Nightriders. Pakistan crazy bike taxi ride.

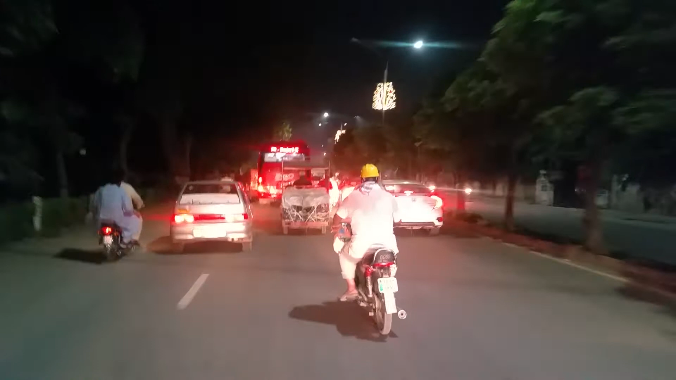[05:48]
I just wanted to give you a sample of what it's like to be on one of those taxi bikes, the career map. I take it all the time to move around here.